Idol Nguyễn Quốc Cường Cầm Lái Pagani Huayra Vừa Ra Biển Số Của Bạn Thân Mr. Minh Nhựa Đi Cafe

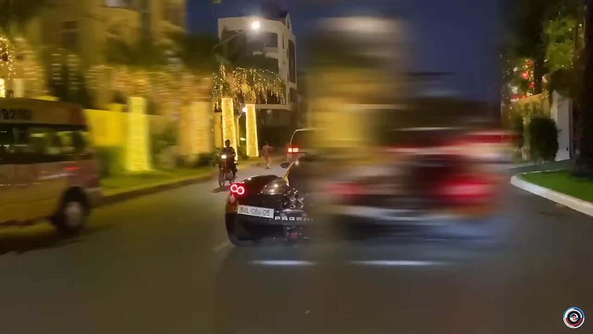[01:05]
Nó rất là đẹp Di chuyển trên phố thì ai cũng phải nhìn Quá là tuyệt vời
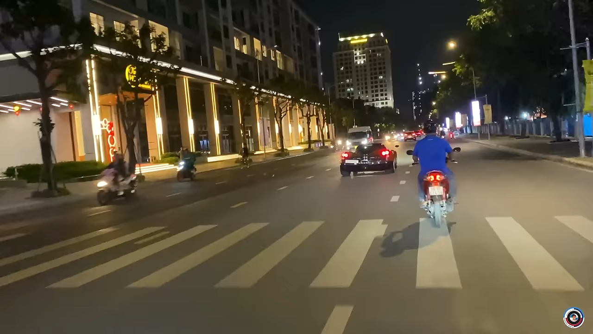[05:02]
3-4 lần rồi Thì rồi đây Bây giờ đã về màu góc Và cái màu này thì mọi người Nó nhìn nút nút nút củu củu thôi Nhưng mà nhìn lâu nó sẽ đẹp Đó là theo điểm quan điểm của mình
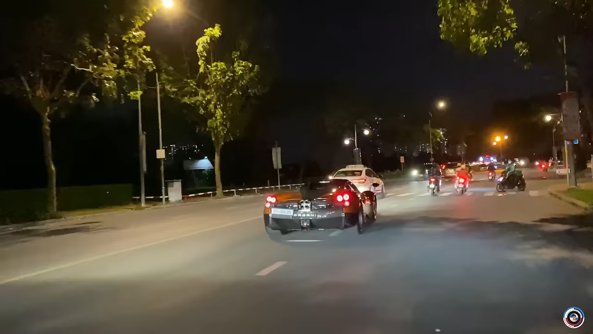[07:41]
Anh Cường phải chậm chậm chậm Vậy nè Anh em mới có Thời gian để ngắm kỹ siêu phẩm này trên phố